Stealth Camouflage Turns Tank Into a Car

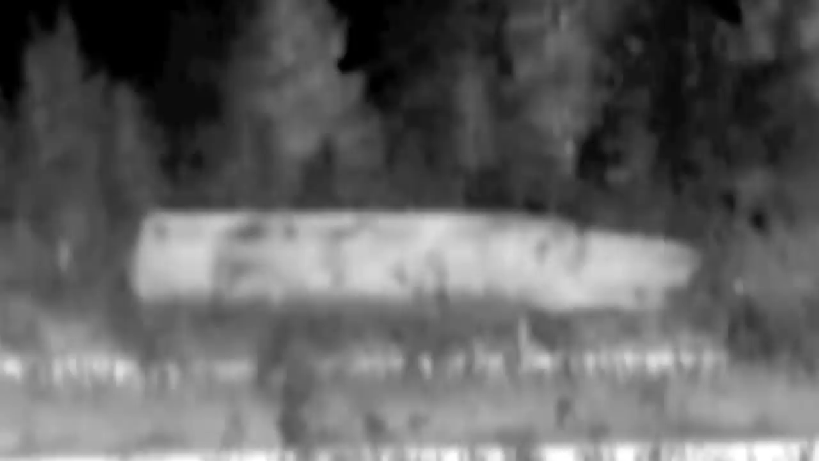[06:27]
Suddenly, Adaptive's invisibility cloak gets into the action, and the whole vehicle disappears.
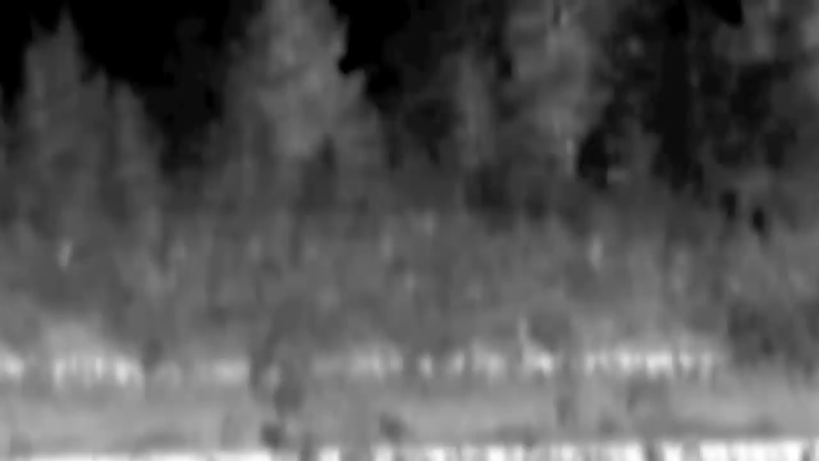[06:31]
Its infrared signature basically vanishes in a matter of seconds.
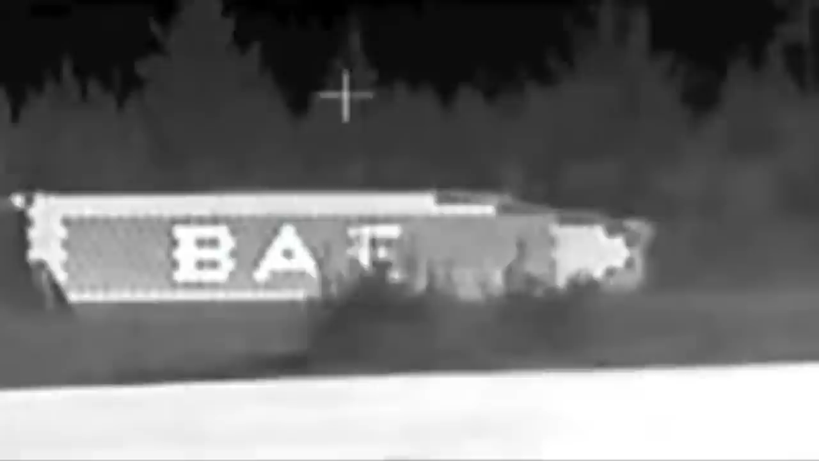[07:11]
the CV90 is moving across the landscape while one displays the text VAE systems.